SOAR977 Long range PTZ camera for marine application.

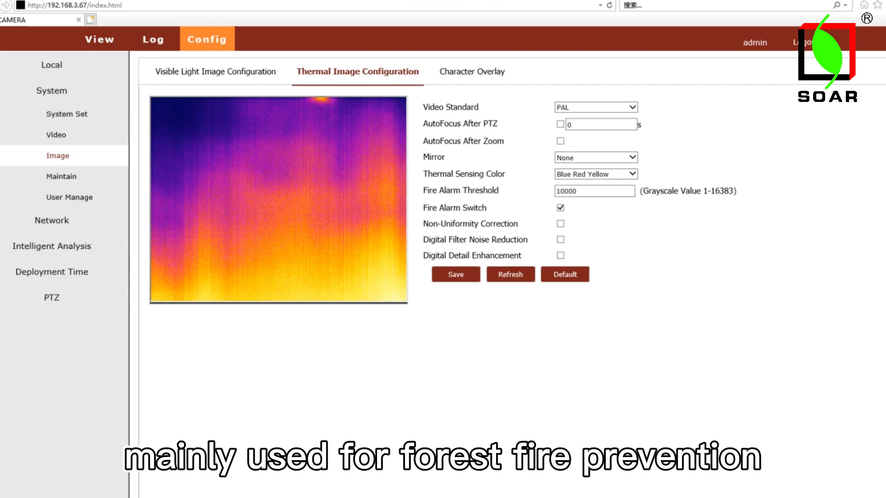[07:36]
Please watch video of the fire smoke detection.
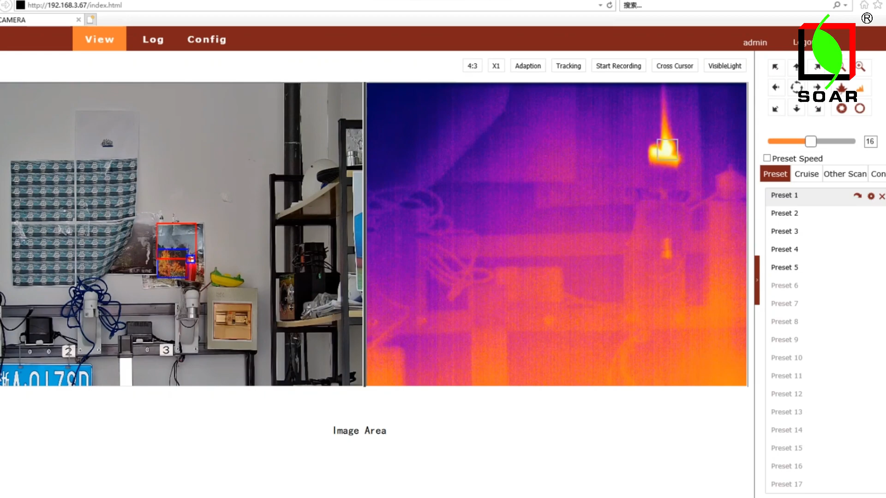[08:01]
We can see that the visible video and the thermal video are simultaneously displayed on the screen. They are both IP outputs.